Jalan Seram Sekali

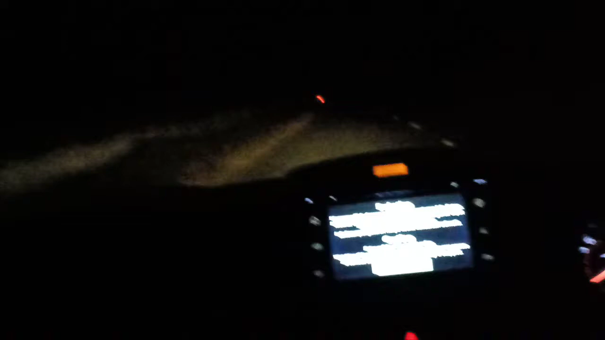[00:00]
Assalamualaikum warahmatullahi wabarakatuh. Kami lagi ada di Jalan Pangandaran. Tadi masuk sekali. Udah.
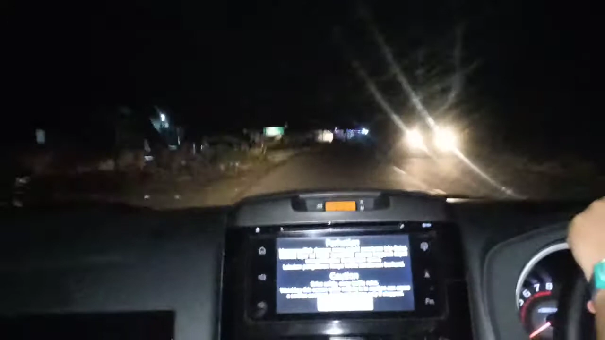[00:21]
Ada kayak ranting atau daun pohon yang jatuh kayaknya.
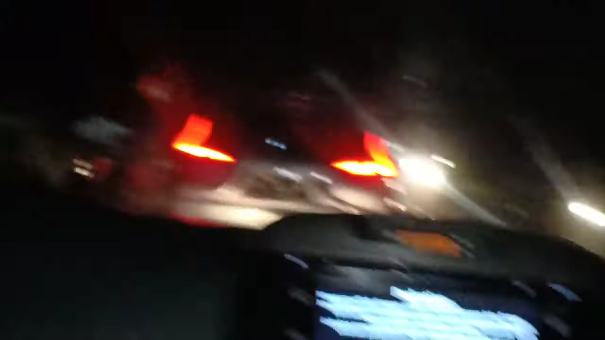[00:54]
Mobil malang. Oh iya. Wow, kita melewatinya. Dua cahaya dari dua motor.